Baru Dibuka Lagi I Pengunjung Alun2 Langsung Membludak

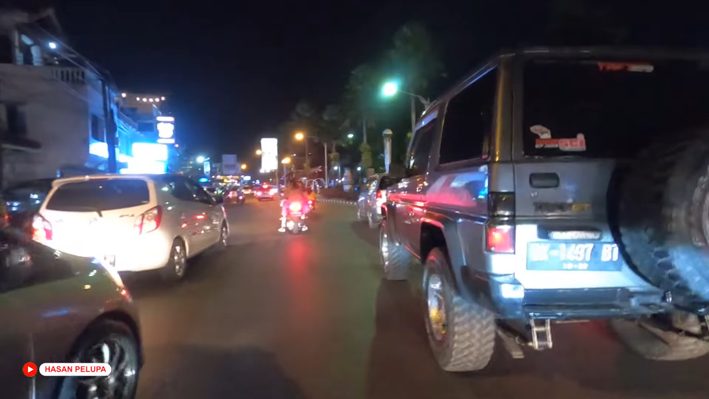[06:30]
alun-alunnya ada di sebelah kanan kita ini teman-teman suasananya sangat padat teman-teman eh kita nanti melihat lebih dekat kawasan alun-alun setelah kita memutar di luar aja teman-teman
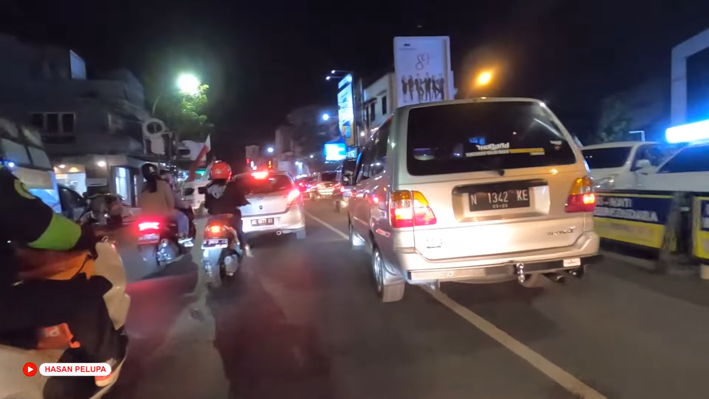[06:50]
kita akan memutar lewat jalan Diponegoro saat ini kita melintas di jalan Diponegoro ya
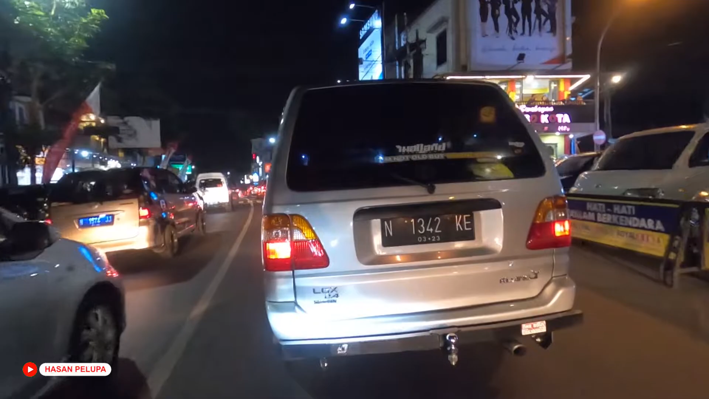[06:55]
nah tuh dan mantap R.A.M. hahaha di sini dibatang
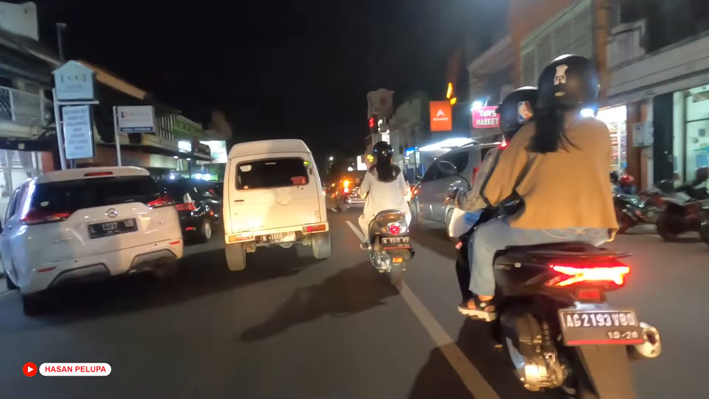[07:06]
ruwet pokoknya urusan devari wisata dari ruwet harus meluatin kasih hahaha oke sekarang kita belok menuju ke arah WRC Pakman teman-teman
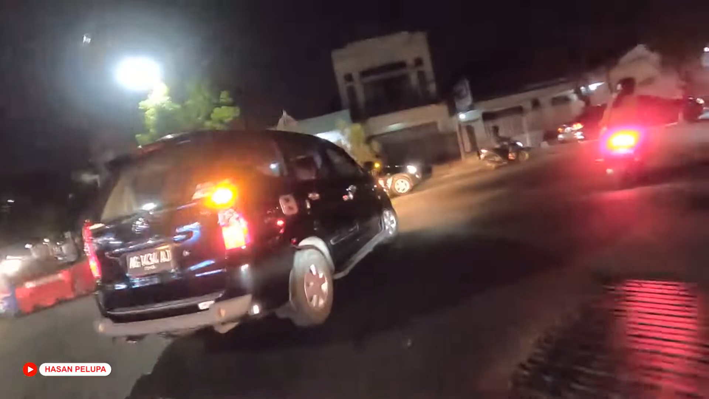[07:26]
Kita tidak lewat jalan Subiro teman-teman Namun kita
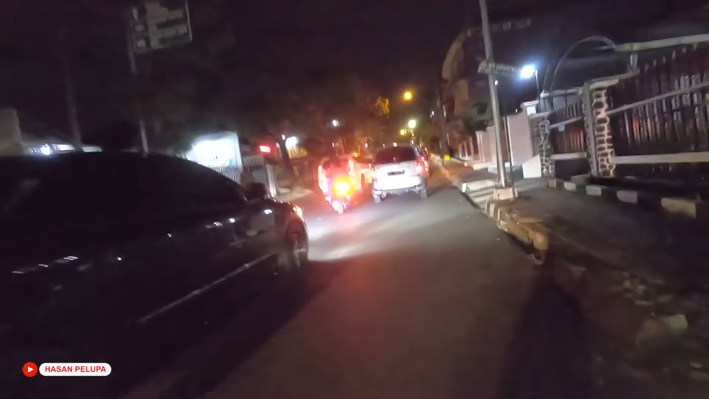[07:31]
coba melihat di jalan Agus Halim saja Mungkin-mungkinan bisa melintas di sana ya Jadi nanti kita akan tembus di sebelah kiri dari Alun-Alun Kata Batu
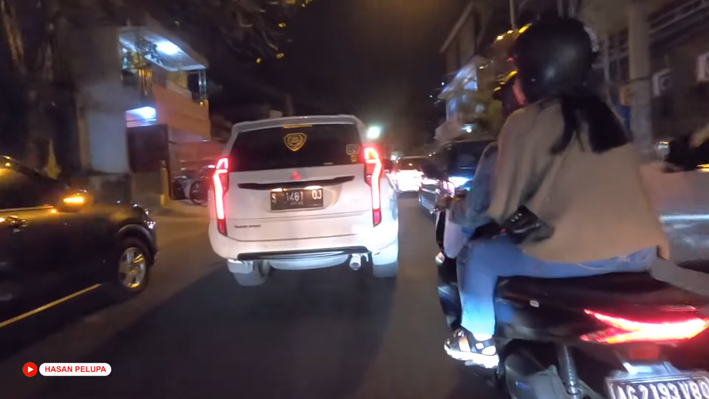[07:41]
Atau di bagian timur ya dari Alun-Alun Semoga kita bisa belok kanan teman-teman ke arah Alun-Alun Karena seperti yang bisa kalian saksikan sendiri Kondisinya saat ini sangat macet teman-teman Wow
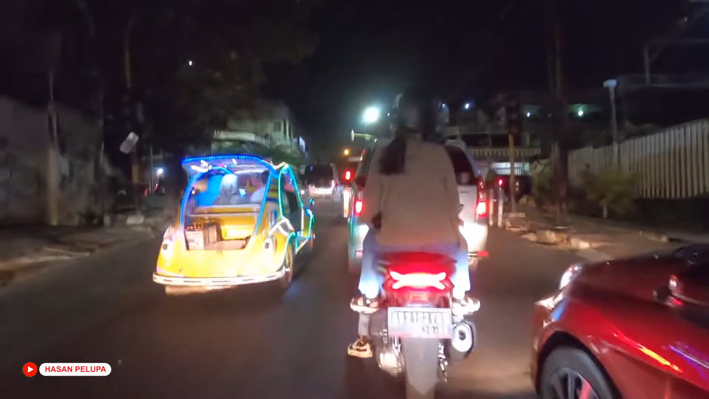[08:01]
Wow Wah untung bisa telok kanan teman-teman Tapi ini juga tetap macet
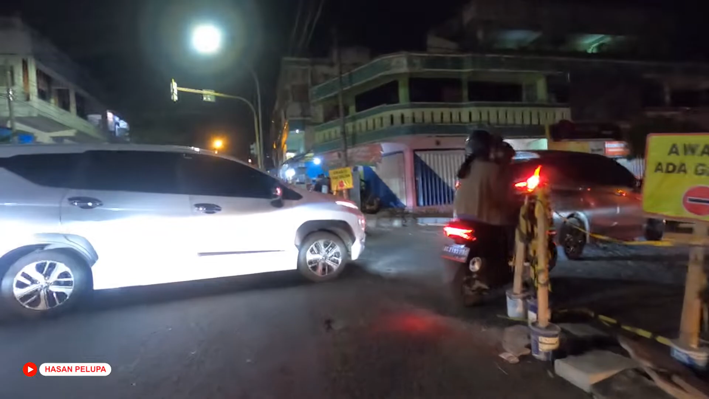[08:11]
Batu-batu Tosonamu
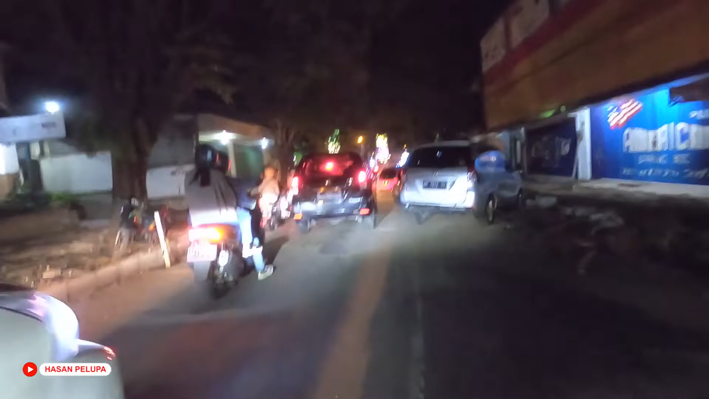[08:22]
Nah ini kita sudah masuk di sepanjang jalan ke Agus Halim teman-teman Dan untuk kawasan Alun-Alunnya
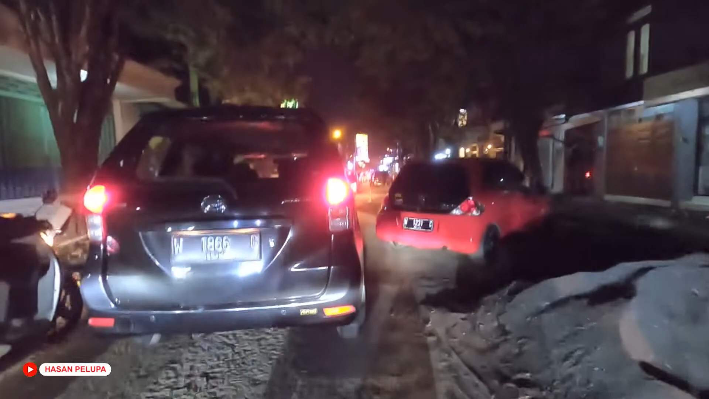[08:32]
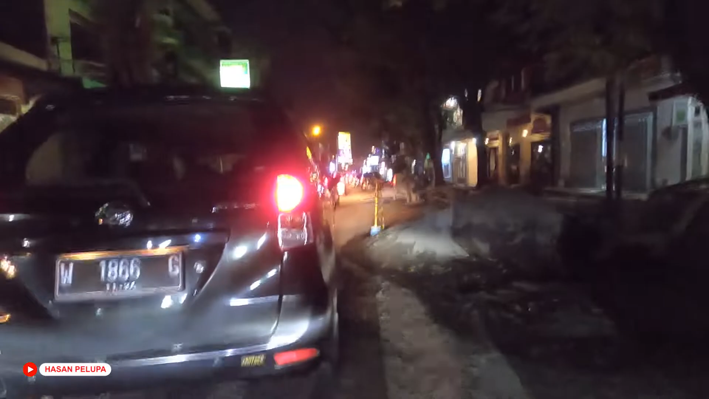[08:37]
Tinggal sekitar 50 meter lagilah Lagi melipir-melipir Rodom berasa-berasa
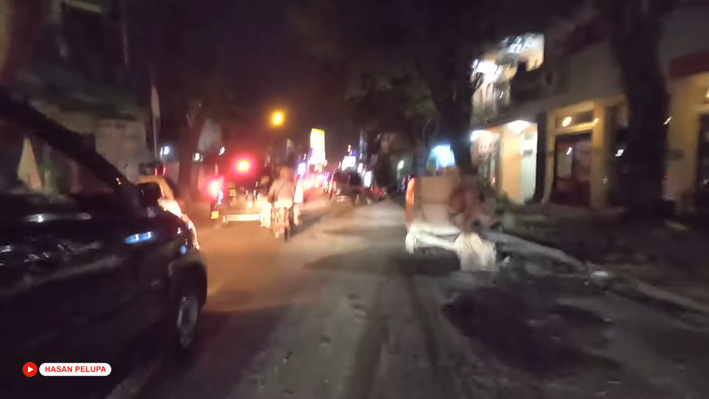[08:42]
Hei sembang pomo Pokoknya nyampek ya Nah ini diperparah dengan kondisi jalan yang sedang diperbaiki teman-teman
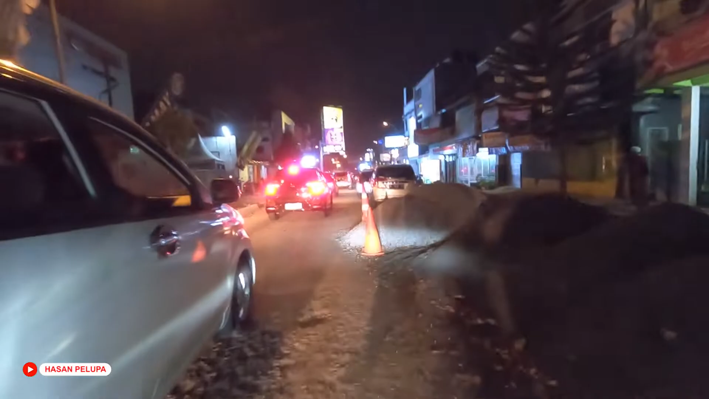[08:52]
Karena tentu batunya saat ini sedang melakukan pembenahan Kawasan pedestrian ya
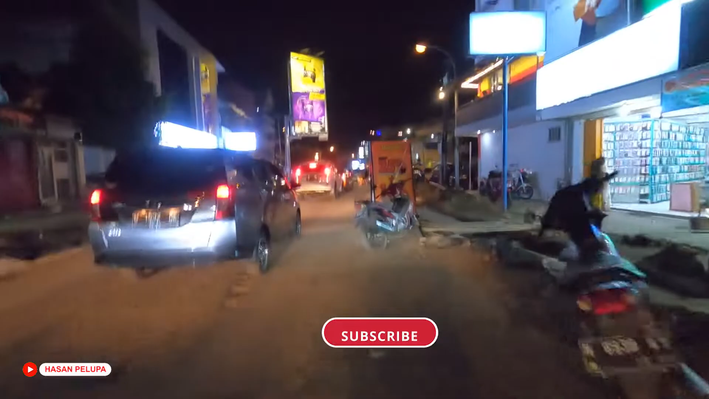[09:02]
Untuk trotoarnya diperlebat dan juga Dilengkapi dengan saluran drainasi teman-teman
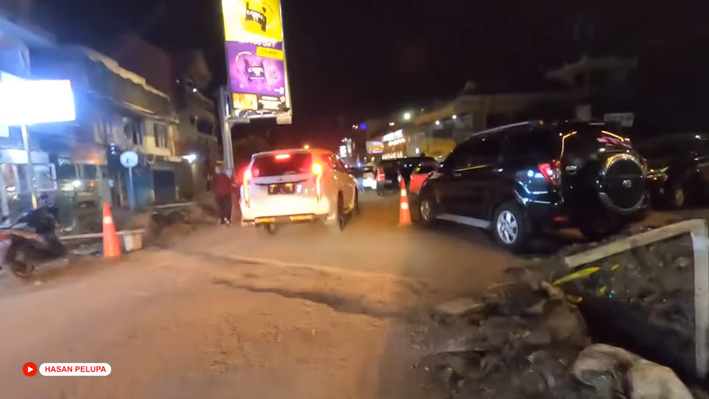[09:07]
Karena pada saat hujan deras Kawasan Alun-Alun-Alun-Katabatu ini Kerap dilanda Banjir luapan air teman-teman